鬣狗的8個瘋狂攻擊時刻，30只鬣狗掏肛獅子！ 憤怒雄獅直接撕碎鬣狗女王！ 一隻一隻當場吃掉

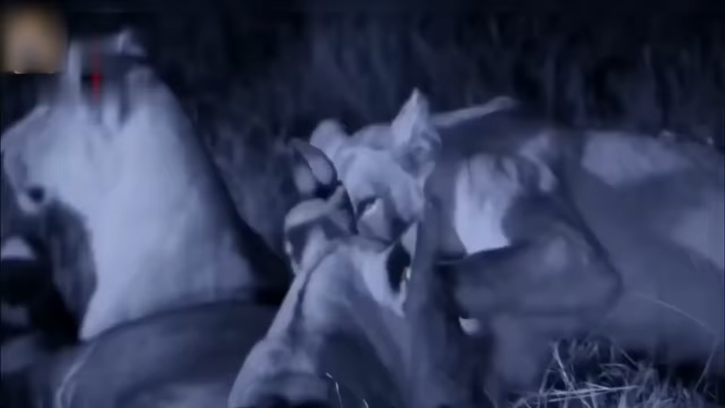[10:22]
显然是想要黑吃黑这时候小狮子已经无法安心进食没有狮王在现场保护猎狗们几乎不把这群狮子
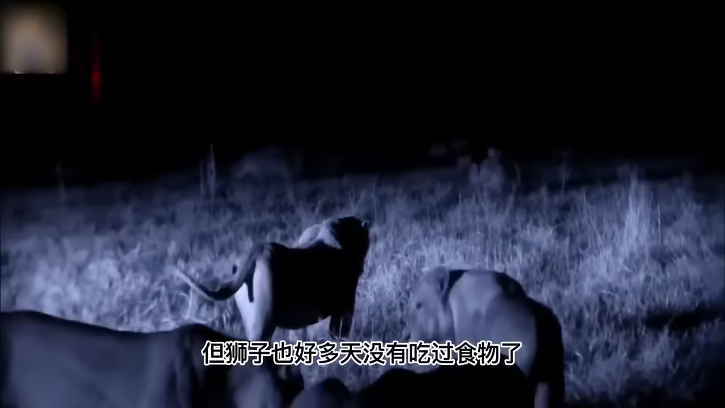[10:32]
放在眼里但狮子也好多天没有吃过食物了如今拱手让人它们很可能会饿死在草原上于